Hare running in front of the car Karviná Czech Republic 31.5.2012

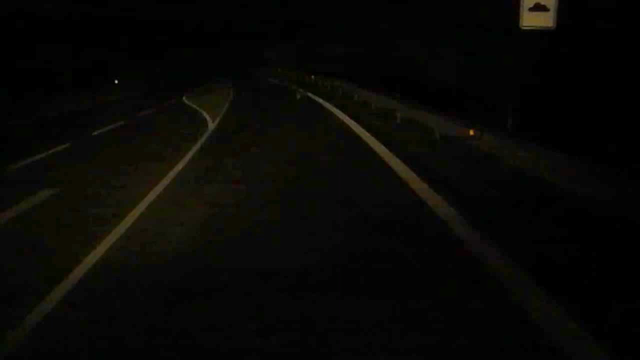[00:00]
Čo, jenem dál? Utíkej zajíc, utíkej kurva, protože jiná je koucek daleké. Já už bych řekl, že bude kličkovat někde, že skočí třeba do té travy kurva, ono letí po asfalu. Já si nechci vypínat světa, bo mě někdo zastřelí. No tak jasně. Ale super.